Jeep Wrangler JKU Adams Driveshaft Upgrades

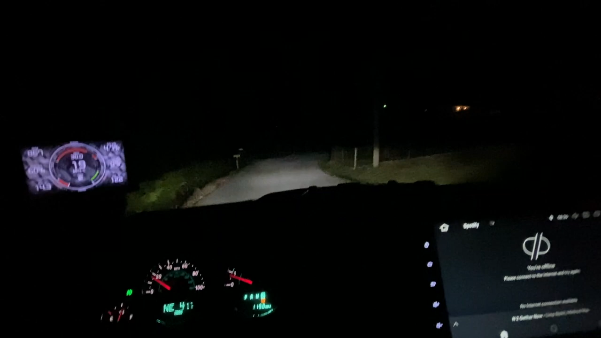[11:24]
so went too far but got up to like 55 miles an hour no vibrations like it had before previously with the other strap in it so doing a lot better
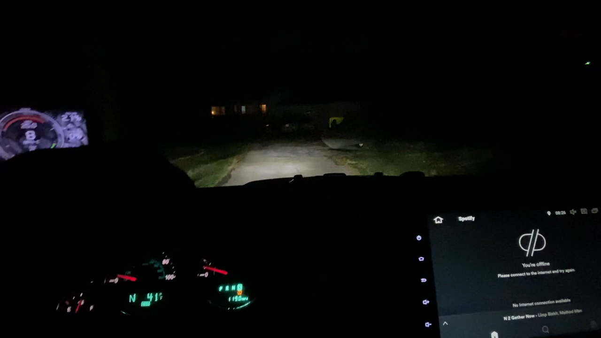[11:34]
so of course as you can tell it is dark because it gets dark here early but
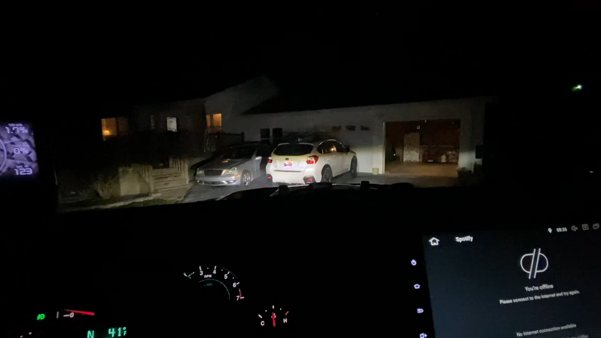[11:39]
get this thing put up and probably drive in a day or so and i'm gonna go back and re-tighten all